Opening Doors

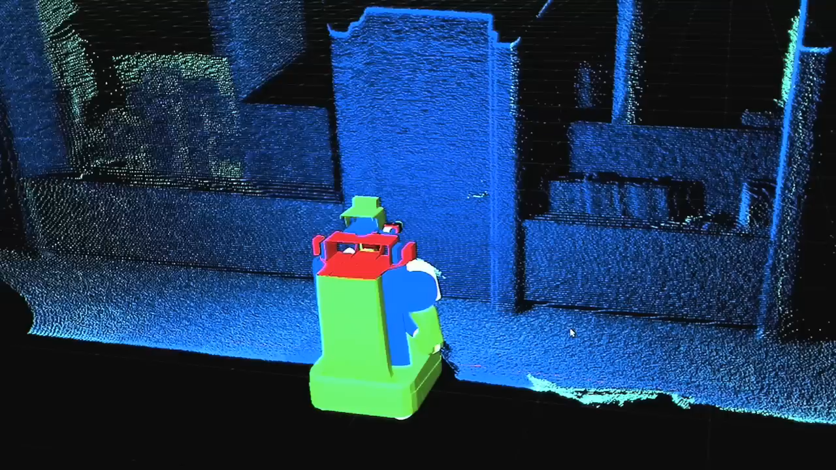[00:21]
First we use the geometry to detect the door plane, and then after that we use the intensity of the laser scan to detect the door handle.
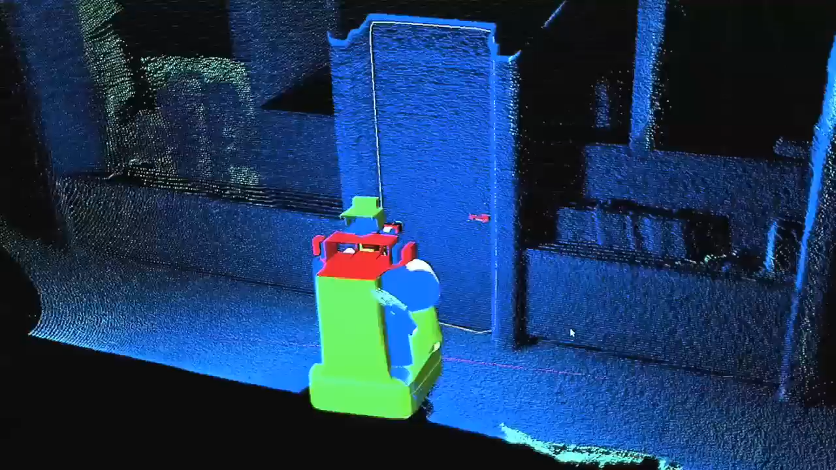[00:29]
Once we know the position of the handle the nav stack calculates a path for the robot base to move it in front of the door,